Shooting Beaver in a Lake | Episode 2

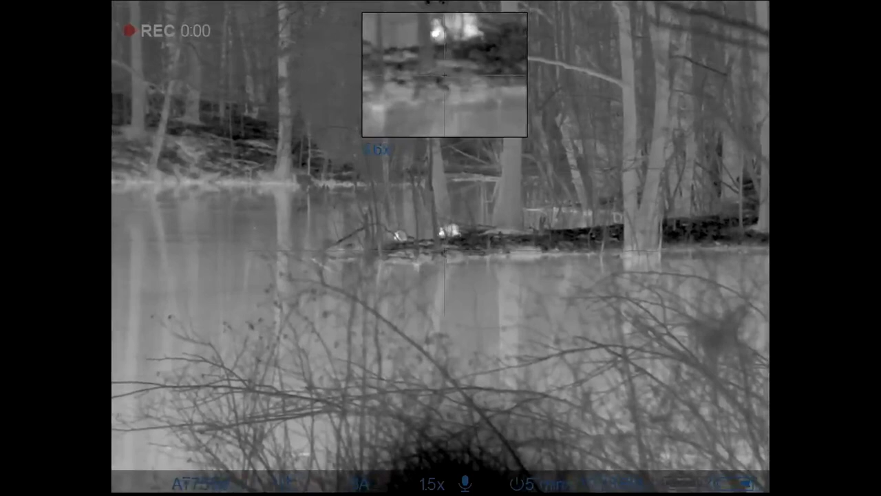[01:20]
got a couple coons out here hunting with me these two hung out here for probably 10 or 15 minutes
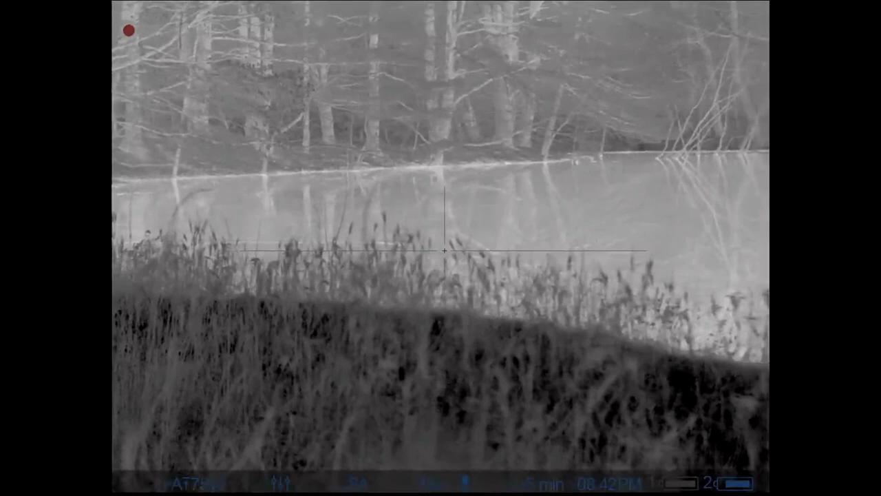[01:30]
it wasn't too long after i got there and spotted my first beaver
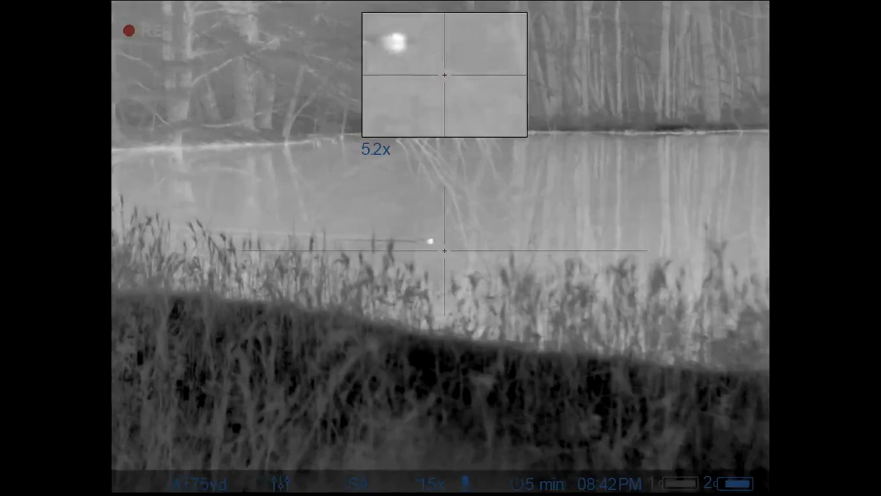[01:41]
this thing ended up swimming pretty much right in front of me but i was trying to wait until one went on shore so i could shoot it on the bank and recover it and
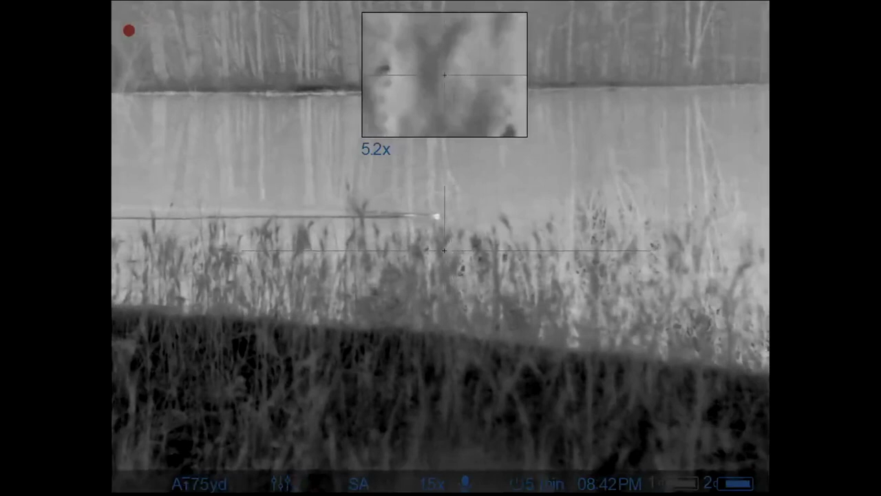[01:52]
take it home with me but as the video goes on here you'll see that never does happen
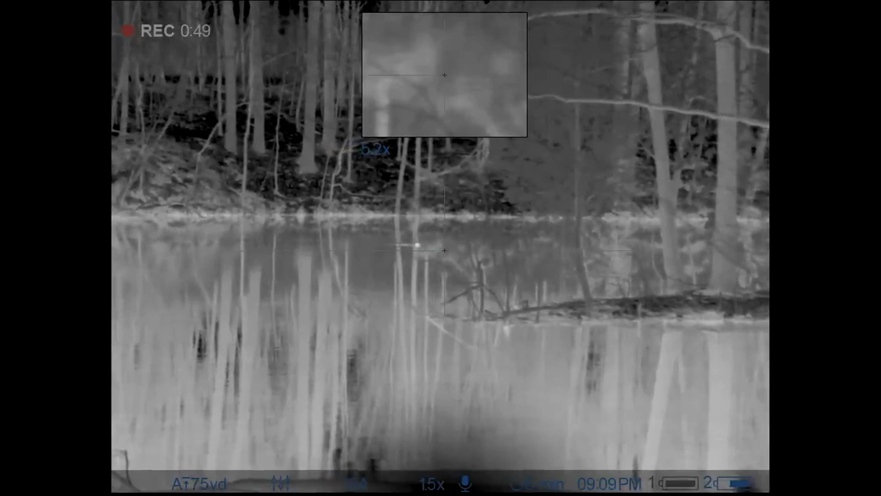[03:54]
this one here seems to be pretty good size you'll notice how far his body extends out of the water behind his head this one here seems to be pretty good size you'll notice how far his body extends out of the water behind his head so so is the the the the Thank you.